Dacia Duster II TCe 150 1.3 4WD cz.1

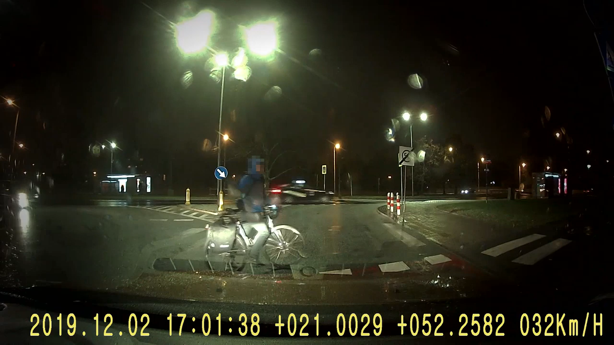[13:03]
tego miejsca ogromna prośba do rowerzystów. Ja też jestem rowerzystą.